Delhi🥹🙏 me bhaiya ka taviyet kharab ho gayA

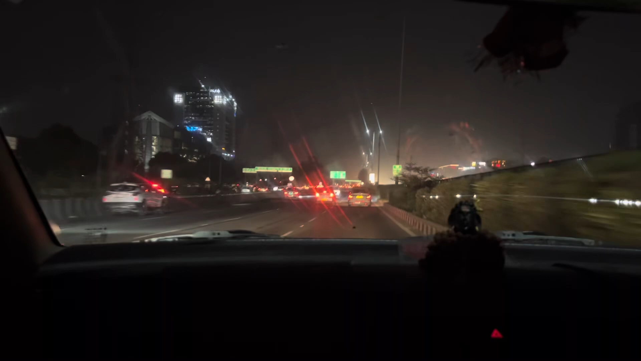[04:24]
ये रात की नजारा हो और दिना में तो घाम चमकी झुटो के रतिया में ठीक बटे तब लोगों बस बना लगे।
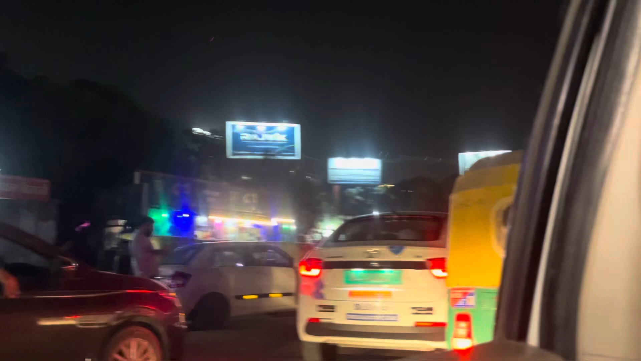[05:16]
ट्रैफिक है, लाल बत्ती में हम लोग रुके हैं।